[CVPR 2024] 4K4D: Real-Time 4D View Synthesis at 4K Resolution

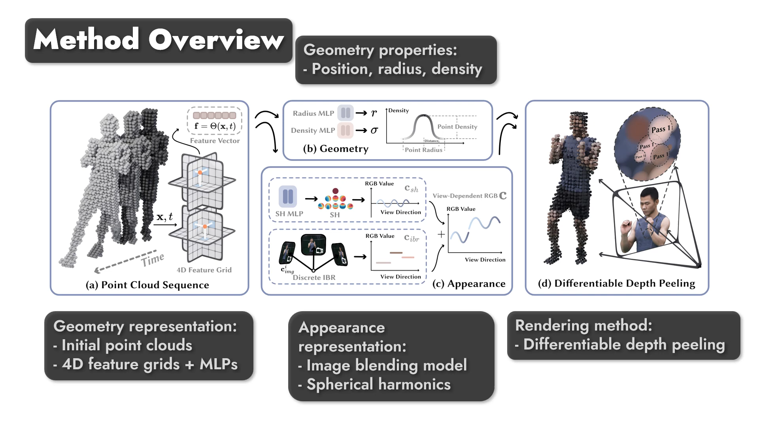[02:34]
the hardware rasterizer thereby significantly improving the rendering speed finally we discuss how to optimize the proposed model on input rgb videos given the course
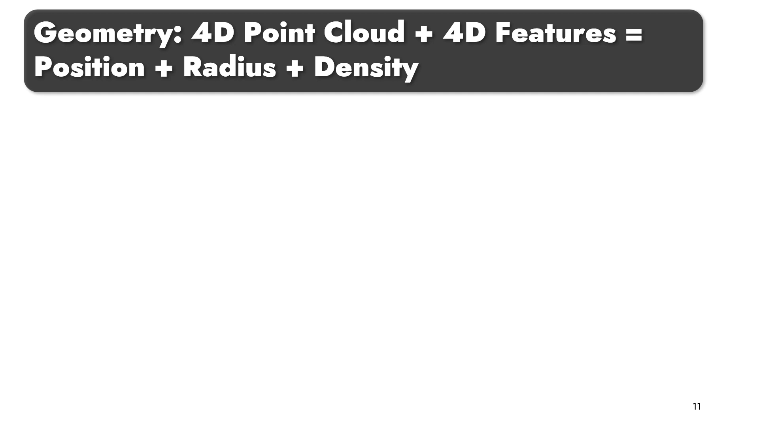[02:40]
point clouds of the target scene we represent its dynamic geometry and appearance using neural networks and feature grids to assign a feature vector to any point at a frame we adopt the strategy of k-planes to model a 4d feature field using these six
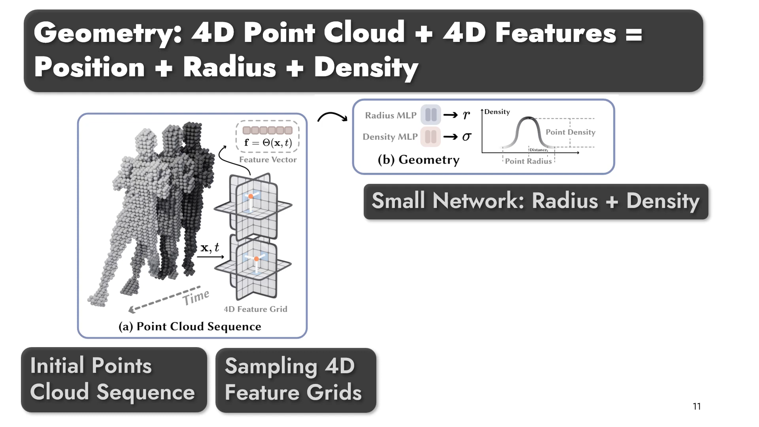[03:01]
planes based on course point clouds the dynamic scene geometry is represented by learning three entries on each point position radius and density using these point entries we calculate the volume density of space point with respect to an image pixel for
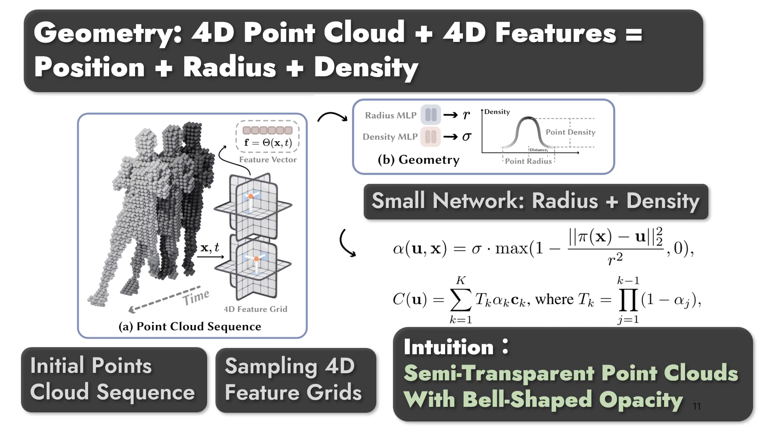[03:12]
volume rendering we use the image blending technique and the spherical harmonics sh model to build a hybrid appearance